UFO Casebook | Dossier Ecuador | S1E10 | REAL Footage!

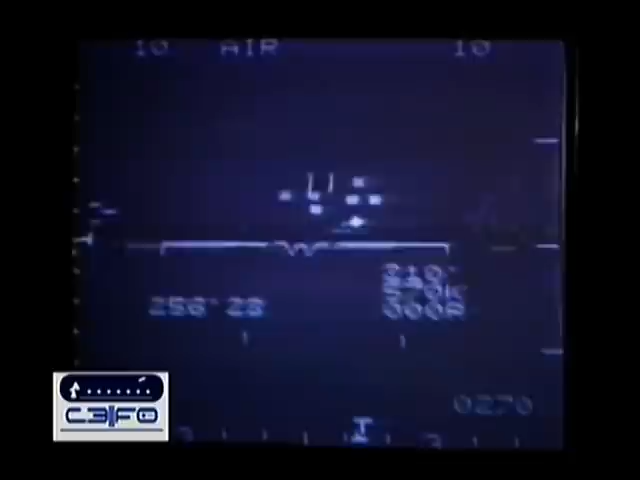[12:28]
and divided into two very intense lights, on a collision course with us.